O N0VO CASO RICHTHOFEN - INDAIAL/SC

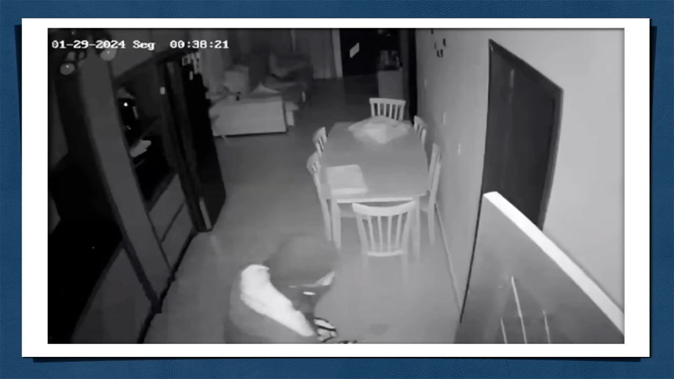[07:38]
entre os talheres, uma arma branca, então, essa pessoa, acaba pegando o objeto, e indo em direção, ao que seria, os quartos, e depois disso, as câmeras de segurança, não conseguem registrar,